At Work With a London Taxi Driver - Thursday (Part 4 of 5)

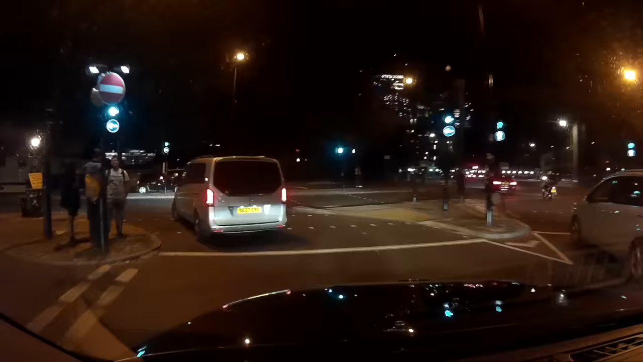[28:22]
but of course when you work out the logical options you can do to get there there's only one way of doing it and that is of course going over tower bridge forward into tower bridge road we get ourselves in that last little bit of grange road bermondsey street going around bermondsey square
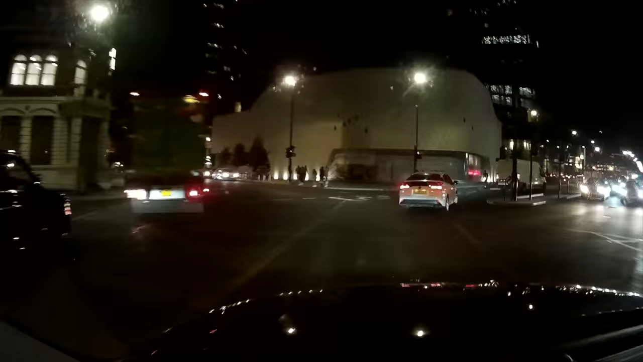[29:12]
we go all the way along suffolk street i'm going to
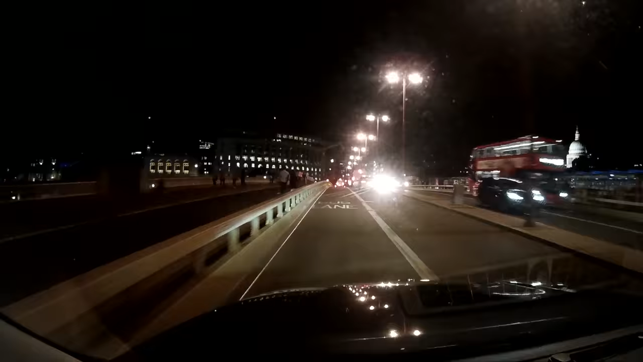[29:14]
get right onto black fries bridge new bridge
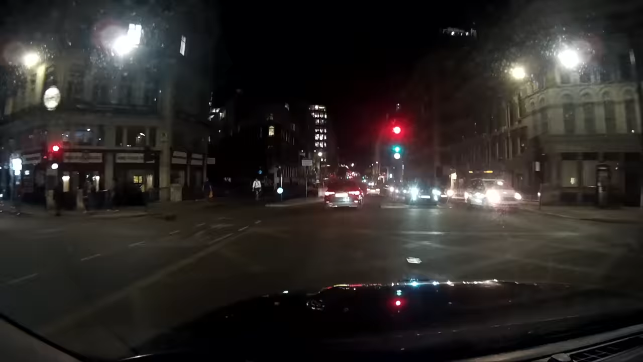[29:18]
street ludgate
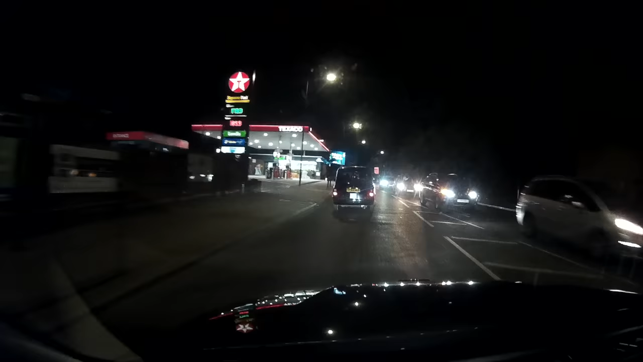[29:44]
road goes forward into high street harleston forward manor park road go around the
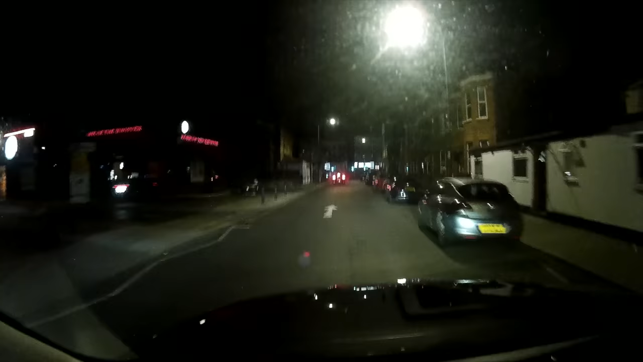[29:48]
burger king by getting a left in the tavistock road and then follow it right into craven park road i've had their postcode to get to this point anyway because there could be like a real nitty-gritty little street in